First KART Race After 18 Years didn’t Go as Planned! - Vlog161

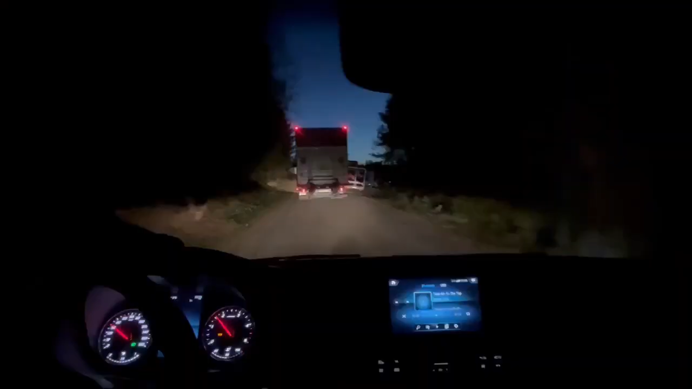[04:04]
We are here now. And some other guys is too. I can see. We only used less than a couple of hours, inclusive the ferry. So it's not far away from home.